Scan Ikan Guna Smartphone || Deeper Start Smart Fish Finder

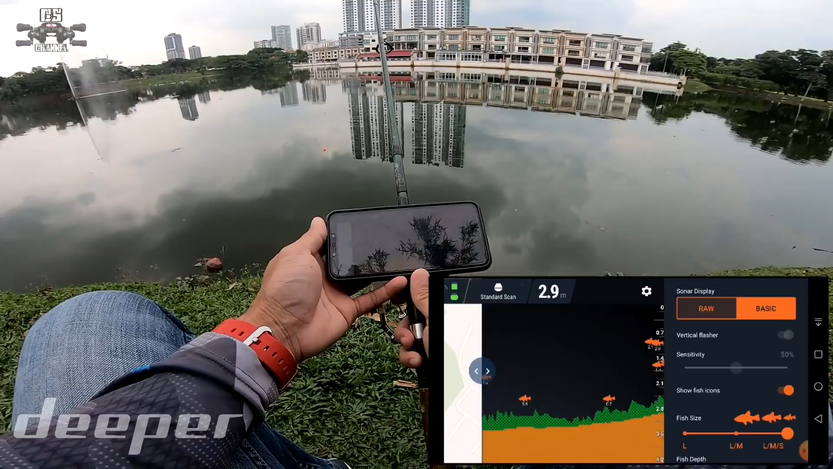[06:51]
On screen: depth 2.9 m
Dan kedudukan telefon kita Sebenarnya Kena tinggi Berbanding dengan sonar Kita tak boleh letak kat bawah Berbanding dengan sonar Tengok situ Banyak ikan guys Tapi dia tak beritahu Jenis
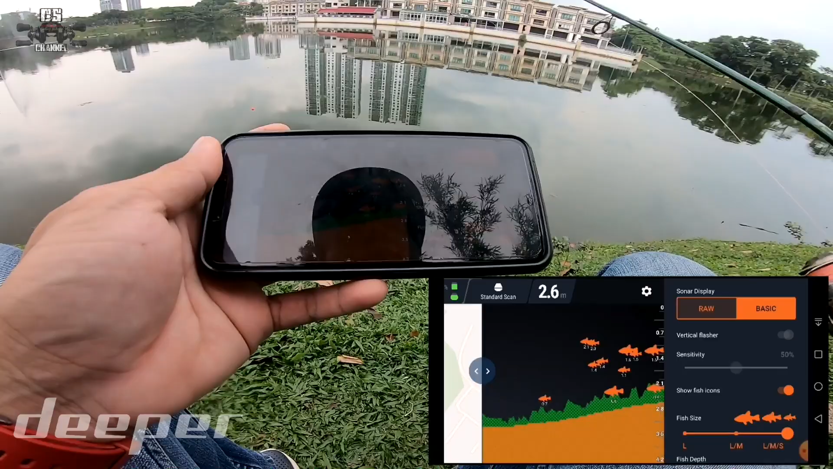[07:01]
On screen: depth 2.6 m
ikan apalah Yang kita tahu Ada ikan lah Terutama sekali 0.4 ni
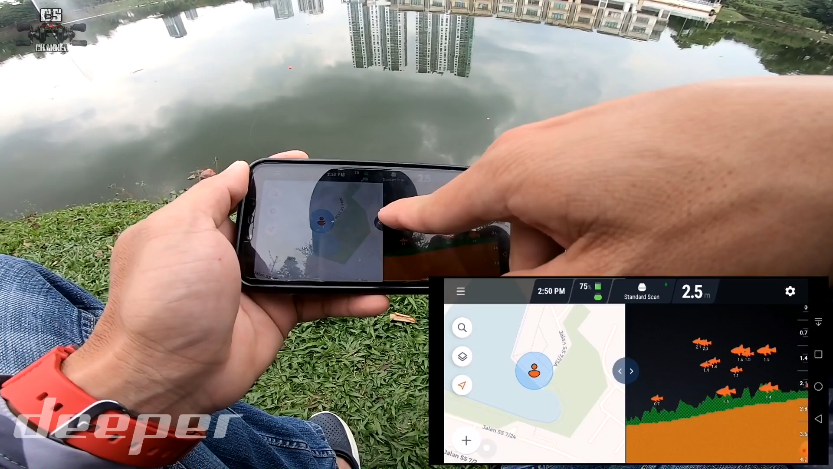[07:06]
On screen: depth 2.5 m
0.4 ni Mungkin Ikan-ikan yang Duduk di Rasa Sama ada ikan Bandaraya Ataupun ikan keli Tapi yang ni besar ni 0.4 ni guys
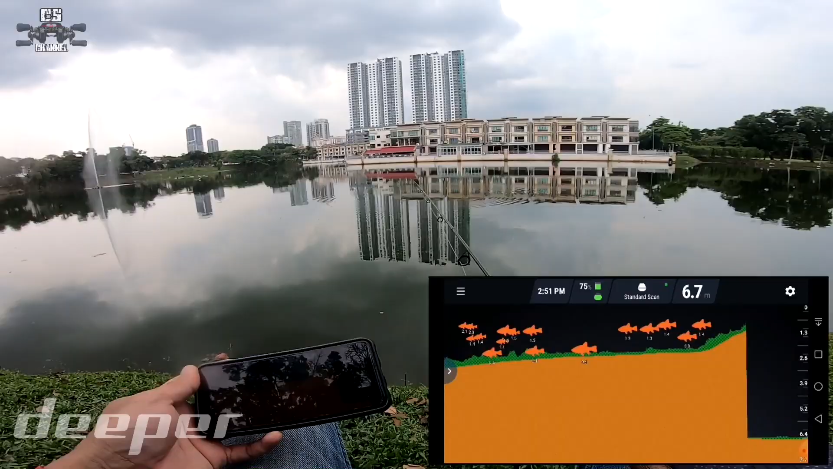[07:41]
On screen: depth 6.7 m
agak mendung guys Agak-agak tak hujan lah Kalau hujan lah Mungkin lupa aku kena lari ni Ok Aku dah balik agak jauh
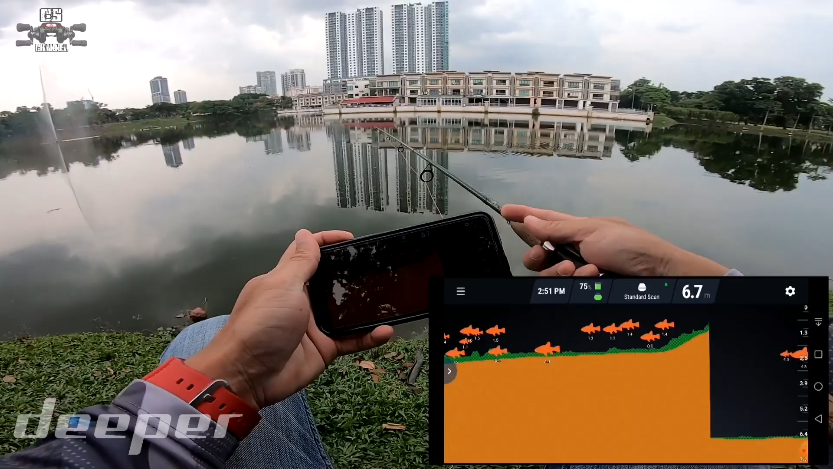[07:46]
On screen: depth 6.7 m
sana guys Tengok tu Ada saiz besar je kat tu Dekat sekitar 4.3 meter
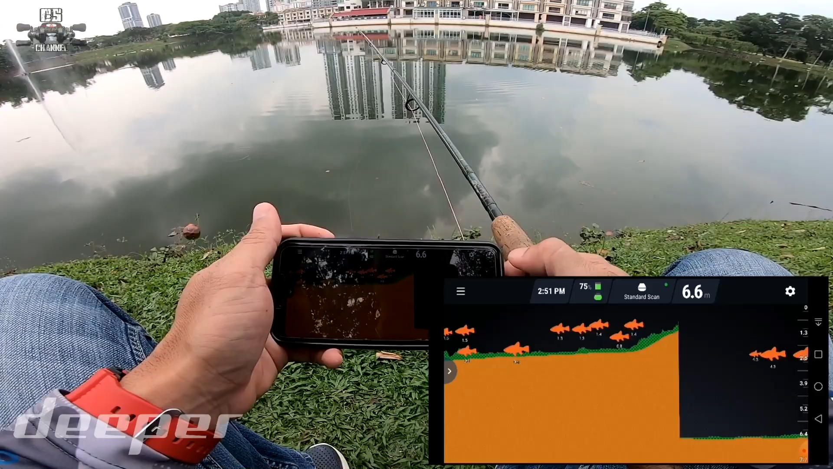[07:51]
On screen: depth 6.6 m
Ui Besar-besar lah Ikan apa lah Ok Untuk Dia punya
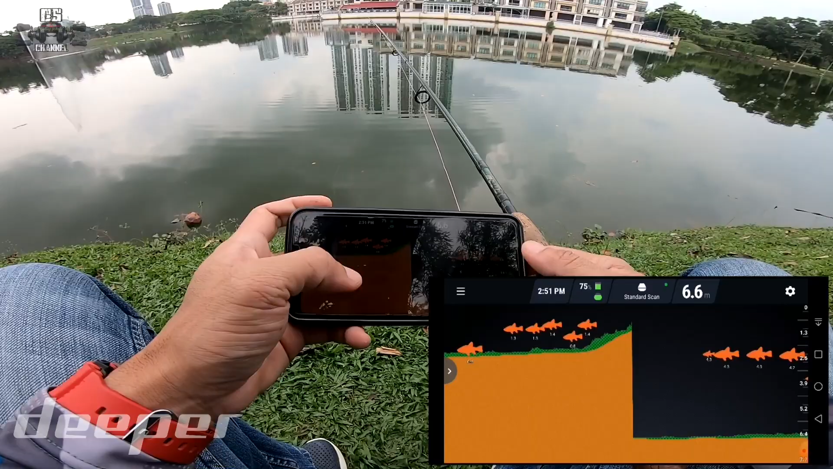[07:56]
On screen: depth 6.6 m
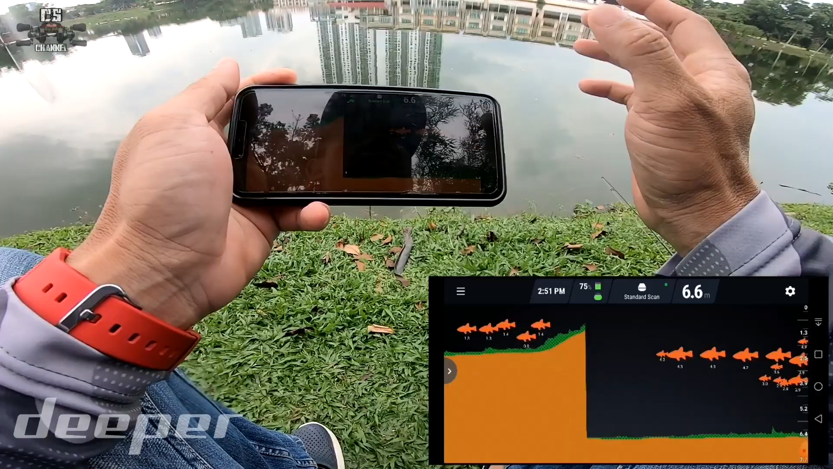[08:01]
On screen: depth 6.6 m
Bacaan ni lah Ok Nya ikan Kita faham lah ikan Sama ada sekecil-kecil ikan Seluang pun Dia akan baca juga Sebagai ikan Untuk yang bawah ni Yang berwarna coklat ni Dia adalah Benda yang Nak kata keras Tak keras Nak kata
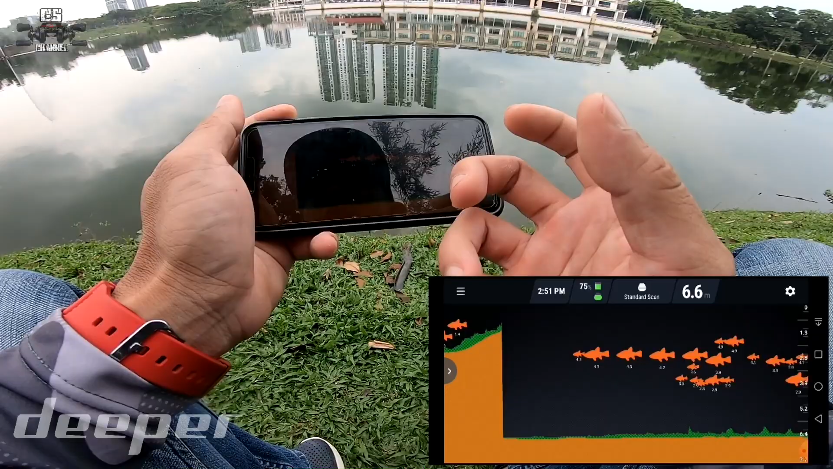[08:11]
On screen: depth 6.6 m
lembut sangat pun tak Tanah lah Ni lebih kepada tanah lah Tanah Dan yang hijau ni Sebenarnya Dia mungkin sama ada lumut Ataupun satu lagi Lumpur yang lembut tau Benda yang lembut
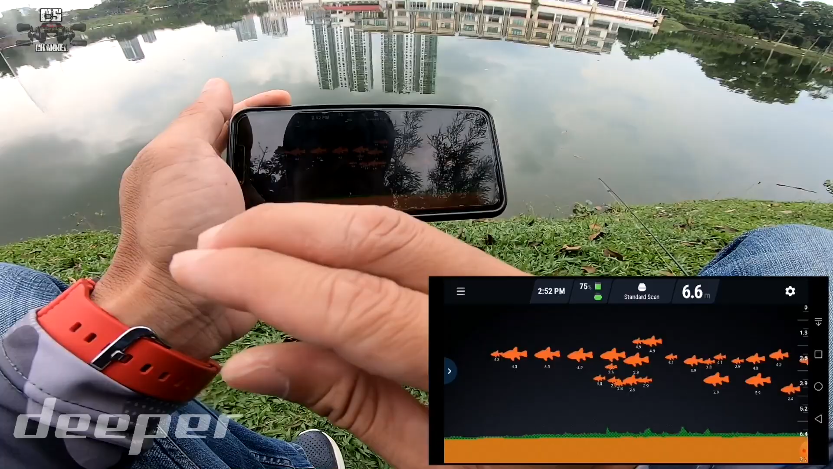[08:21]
On screen: depth 6.6 m
Di permukaan air So Macam tu lah Korang boleh tengok Kau-kau punya banyak ikan
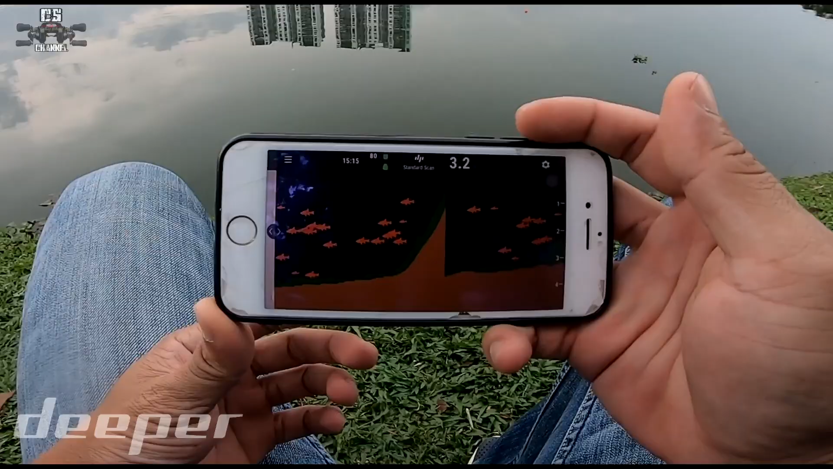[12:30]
Sambungan dia Menggunakan Telepon guys Tapi kalau korang pakai Telepon Tiga-tiga Sekupang Model-model lama Yang jenis Bukan smartphone Memang tak adalah Aplikasi ni Jangan korang mengamuk pula Beli-beli Tak boleh pakai Kebanyakan Pemancing
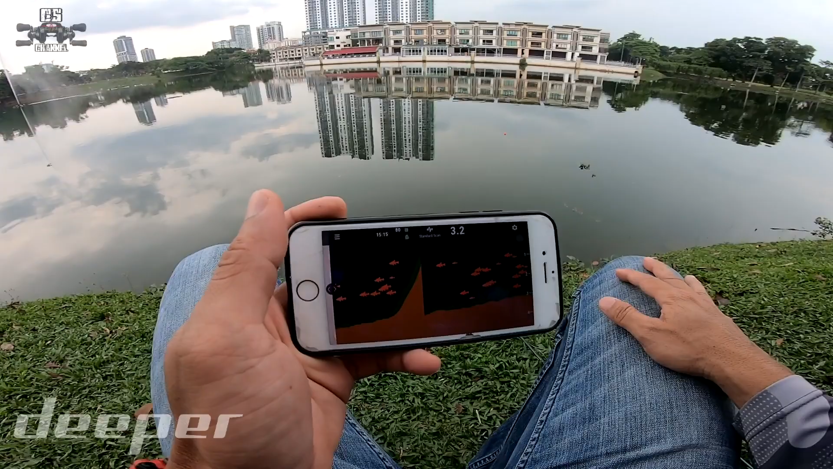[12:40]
sekarang Semua dah ada Smartphone Tak ada masalah Kita tengok guys Banyak ikan kat situ
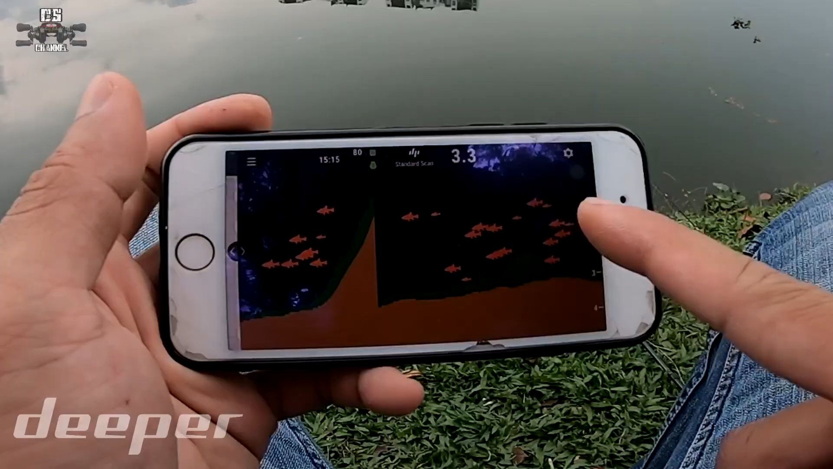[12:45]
Kita try casting Dekat area Deeper tu Bismillahirrahmanirrahim